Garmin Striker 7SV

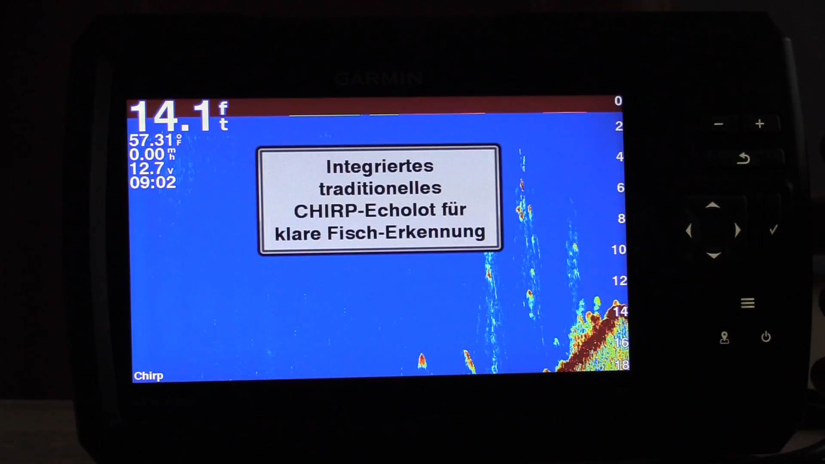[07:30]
On screen: depth 14.1 ft, water 57.31°F
weil wir die Spur gelegt haben und so alle Möglichkeiten haben. Ja, hier sehen wir das traditionelle Dual-Scan-Bild.
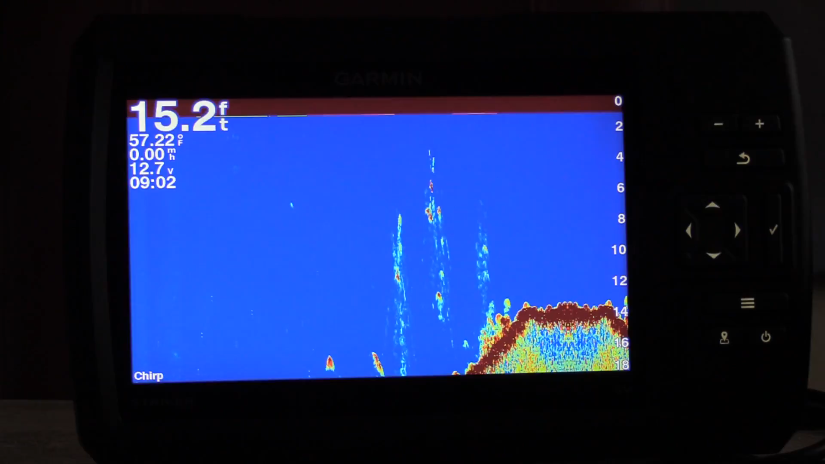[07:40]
On screen: depth 15.2 ft, water 57.22°F
Mit Chirp-Technologie wird das Ganze von den Fischsicheln und von den Abständen unter den Fischen noch besser mit einem zusätzlichen optionalen Geber. Wir haben das standardmäßige integrierte Down-View zur Darstellung von Strukturen und Fischen.
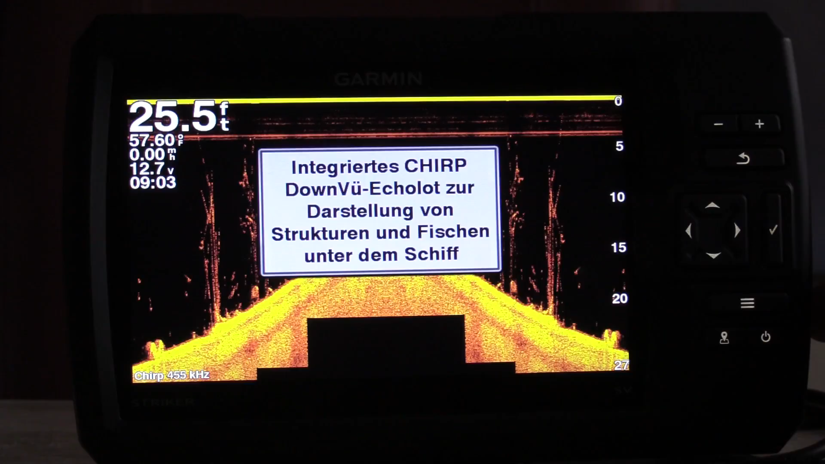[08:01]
On screen: depth 25.5 ft, water 57.60°F
Man sagt, es ist quasi fotorealistisch, weil wir dann auch tatsächlich die Umrisse von Pflanzen,
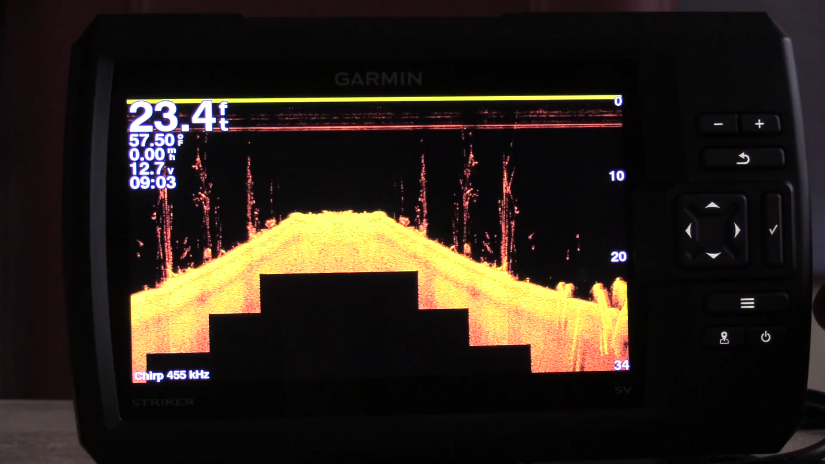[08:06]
On screen: depth 23.4 ft
untergegangenen Bäumen und Wracks und Ähnliches sehen können. Und wir haben ein integriertes Side-View, wo in der Mitte unser Boot ist. Nach links und rechts aufgeklappt das Wasser und ab dort der
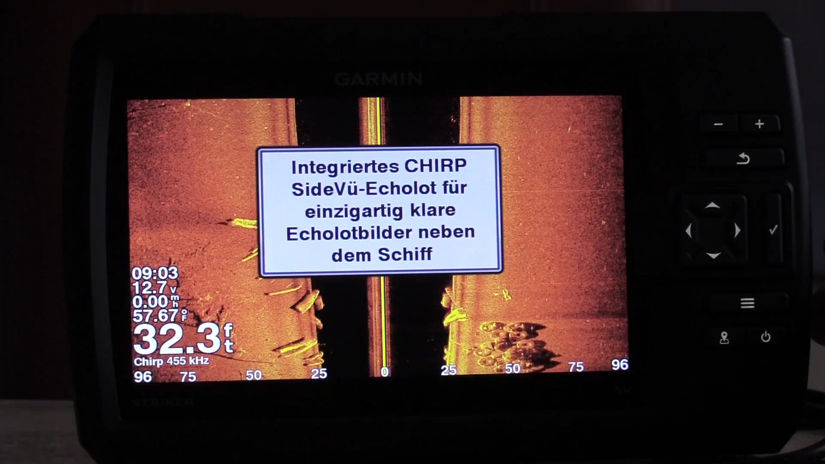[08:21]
On screen: depth 32.3 ft, water 57.67°F
Bodengrund je nach Wasserhöhe eben nach links und rechts bis zu 45 Metern ungefähr.
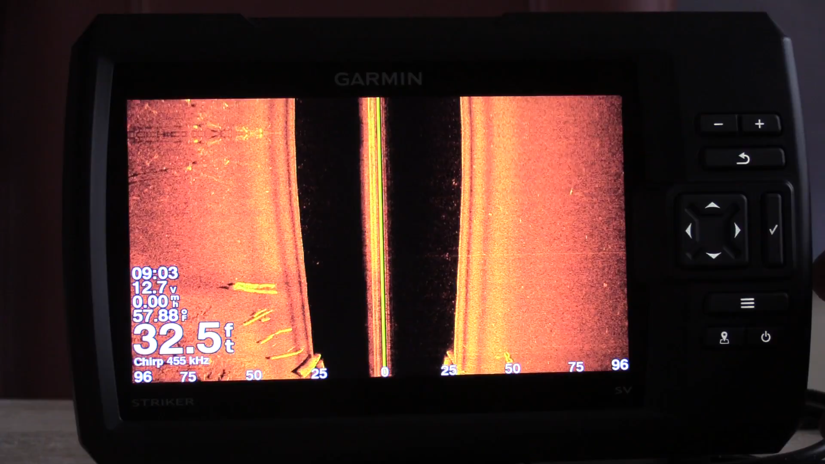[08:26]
On screen: depth 32.5 ft
Natürlich können wir den Bildschirm auch teilen. was sehr interessant ist, weil wir das traditionelle Echolot mit den Fischsicheln in Zusammenhang mit Down- und Side-View
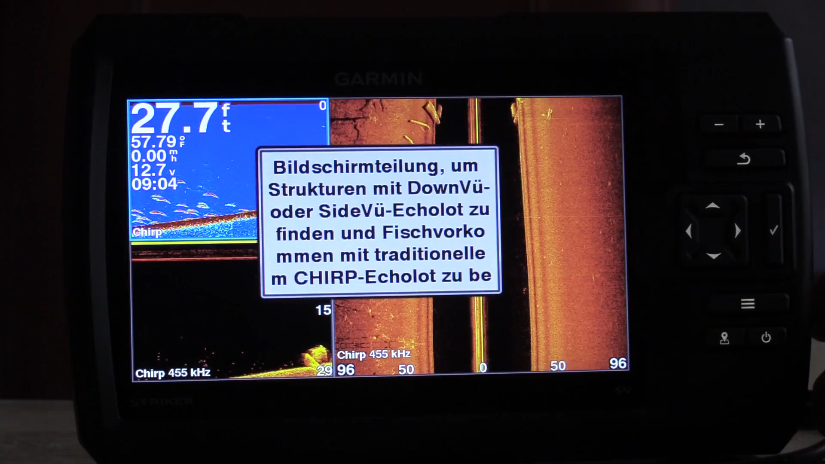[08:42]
On screen: depth 27.7 ft, water 57.79°F
noch zusätzlich um weitere Informationen bereichern können. Wir sehen auf dem traditionellen Echolot, sehen wir nicht besonders gut, was sich auf dem Boden befindet.
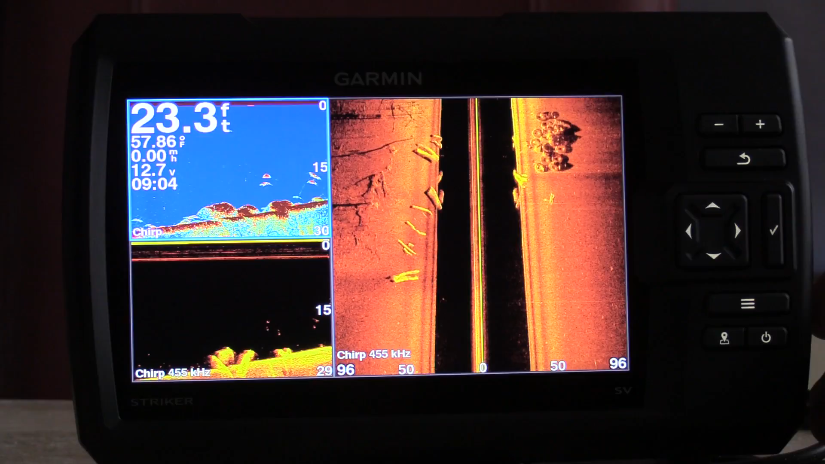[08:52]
On screen: depth 23.3 ft, water 57.86°F
Dafür sehr gut über dem Boden, in Wasserhöhe zwischen Boden und Boot.
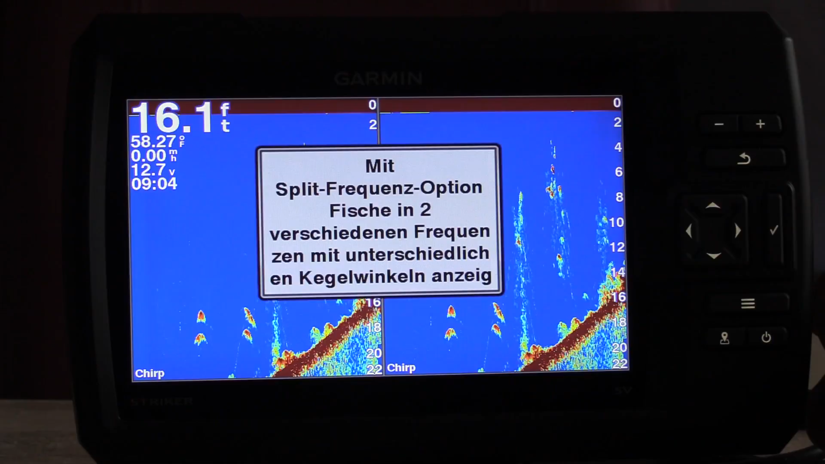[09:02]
On screen: depth 16.1 ft, water 58.27°F
Man kann auch eine Option setzen zur Schnittfrequenz mit unterschiedlichen Kegelwinkeln anzeigen, was also nochmal eine Bereicherung darstellt,
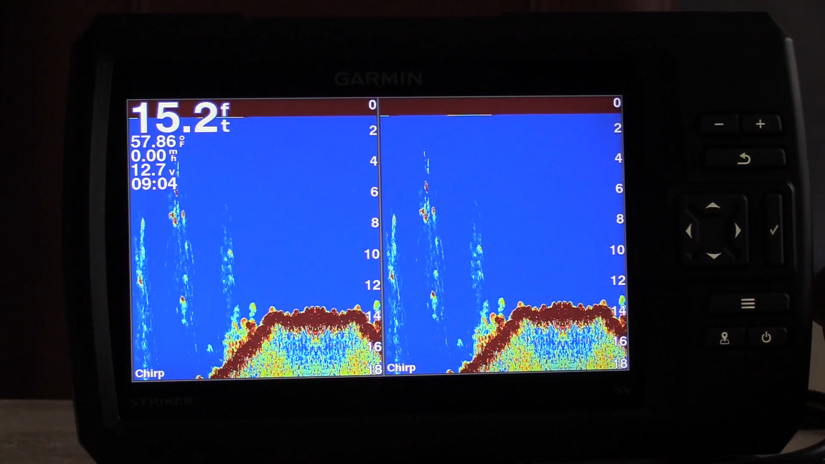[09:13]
On screen: depth 15.2 ft, water 57.86°F, speed 0.00 mph
um ergänzende Informationen links und rechts darzustellen.
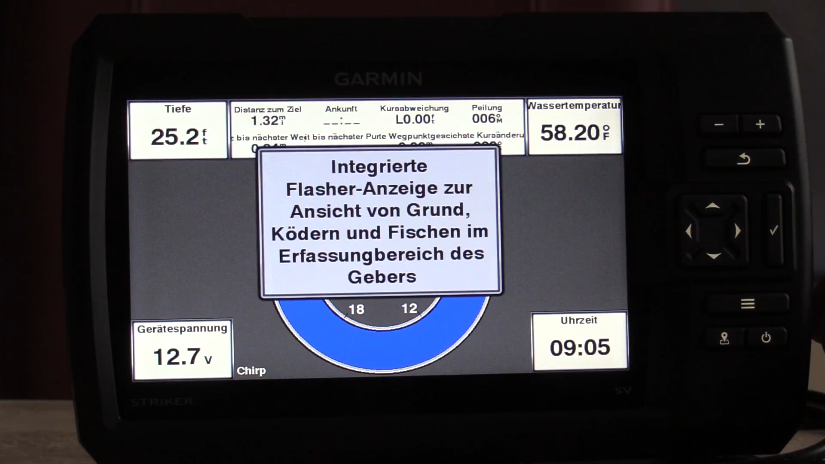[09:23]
On screen: depth 25.2 ft, water 58.20°F
Auch dies ist ein Hinweis, wo befindet sich vielleicht gerade ein Fisch, in welchem Bereich vom Boot aus gesehen. Da, wo sich die Verfärbungen auftun,
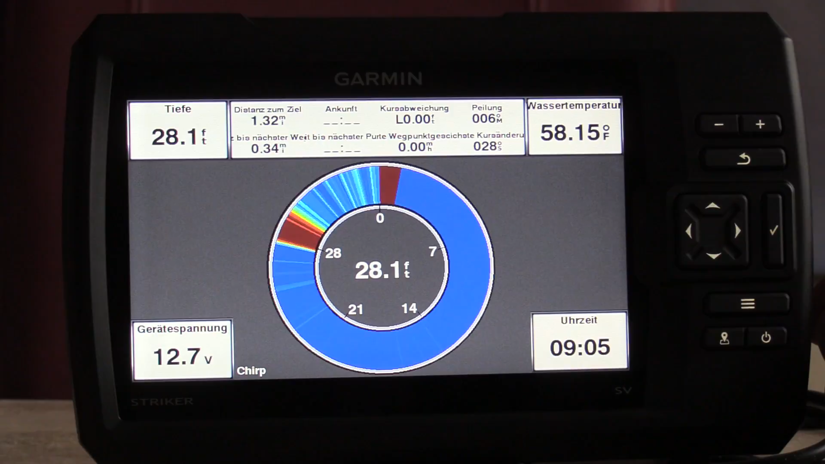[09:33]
On screen: depth 28.1 ft, water 58.15°F
haben wir einfach Kontakt beim Echolot-Ping und das wird wieder zurückgeworfen. Ja, das war's von meiner Seite mit dem Garmin Stryker 7SV.